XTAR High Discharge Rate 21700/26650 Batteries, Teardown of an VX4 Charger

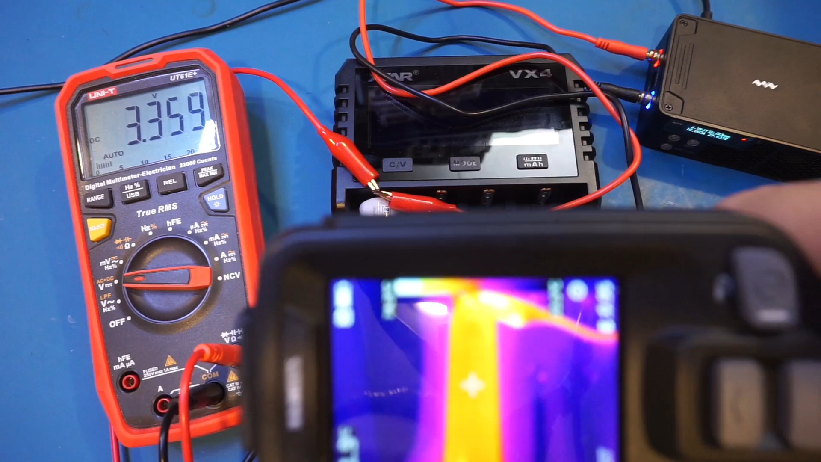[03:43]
Right now it's at 51 degrees Celsius. Now it is warm, but it's nothing too much to cause concern.
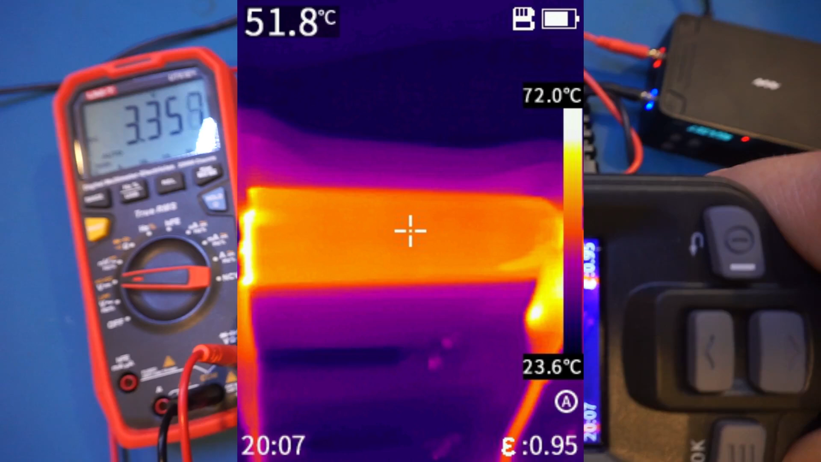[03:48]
On screen: spot 51.8°C, scale top 72.0°C, scale bottom 23.6°C
So it feels a little bit warm to the touch, and I think it should be fine at this discharge rate, given that we're at 10A.